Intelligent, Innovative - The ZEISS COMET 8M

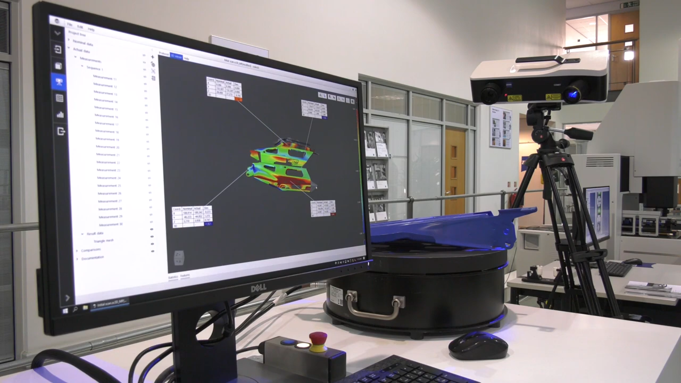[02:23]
With this, you've got to reduce your sort of resolution slightly, so you're not going to get the exact same data, but it is good for really quick measurements, capturing a point cloud and storing that actually on your system forever.
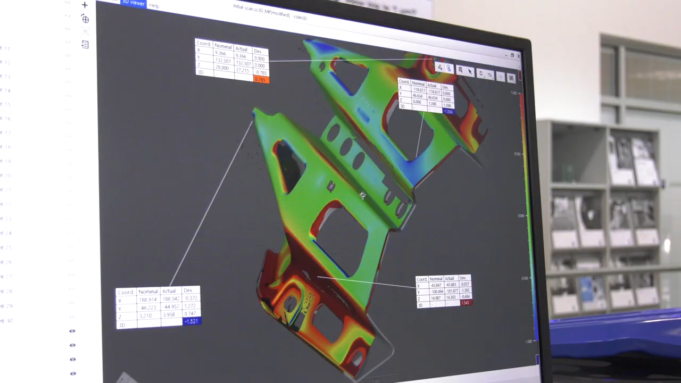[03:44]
And really, that's about as much as you need to know, isn't it, with a system like this?
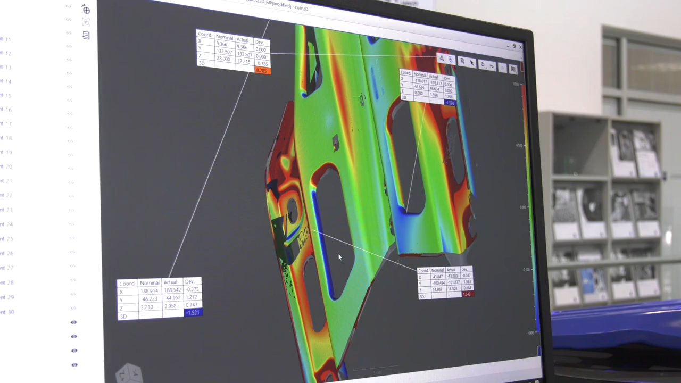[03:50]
Because you want to measure a part, and then you want to know whether it's right to drawing. Yeah, correct. It gives you a visual representation of exactly what it is you've got in front of you.